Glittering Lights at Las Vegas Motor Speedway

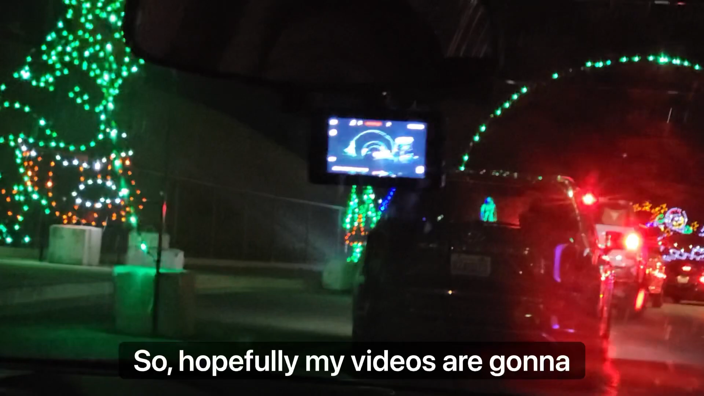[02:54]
But anyways, right here, we're getting into a tunnel.
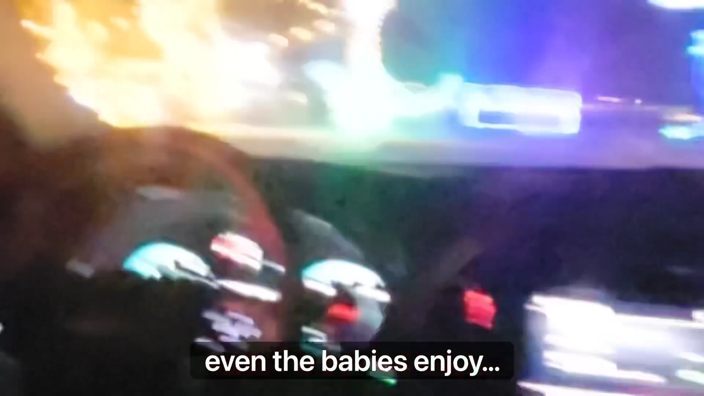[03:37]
And as you can see, even the babies enjoy, you know, these amazing lights.
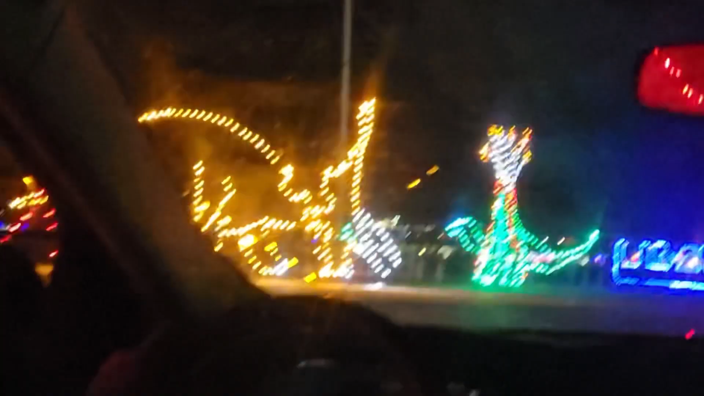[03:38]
Oh my gosh, look at these triceratops.